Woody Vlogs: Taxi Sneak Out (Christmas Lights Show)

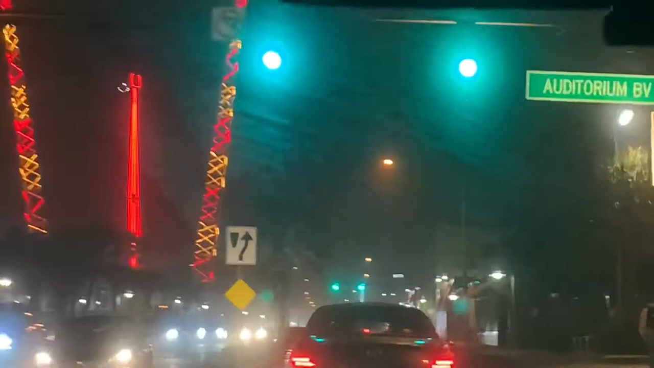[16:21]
Can you see? Yeah. Yeah, we're not doing creature shoutouts today since we're on a drive.